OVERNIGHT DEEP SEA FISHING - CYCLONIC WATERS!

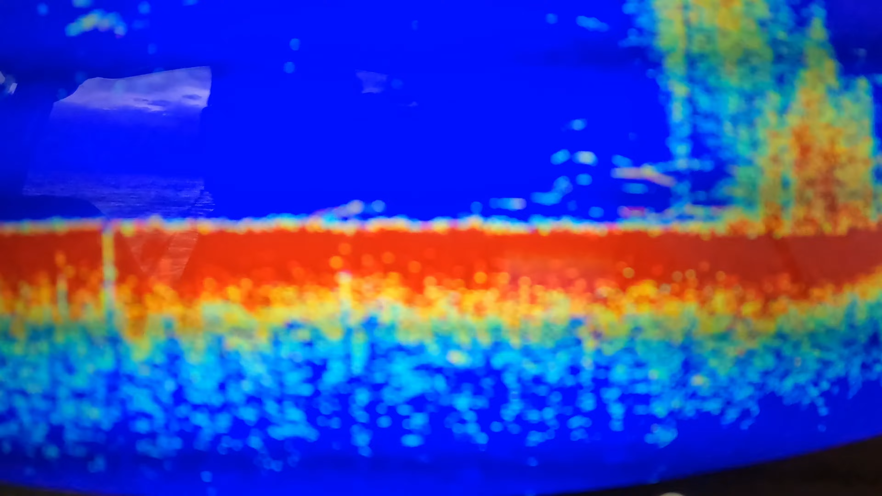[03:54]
It's sitting on, there might be a lump or something there, they're hanging off, but you can see it come through on the sides again in the nadir there.
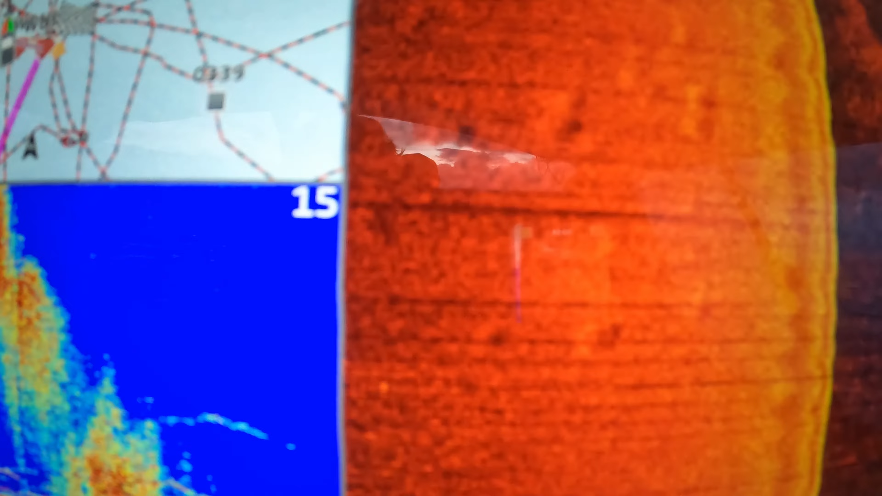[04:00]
You got these little depressions out here on the left trace. So we're going to try and
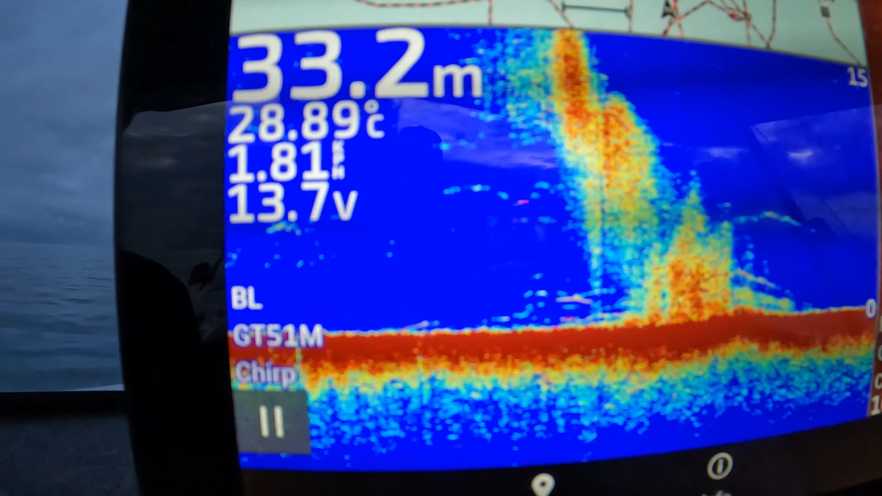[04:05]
On screen: depth 33.2 m, water 28.89°C
find a spot to spot lock or anchor up on these and see what's chasing them.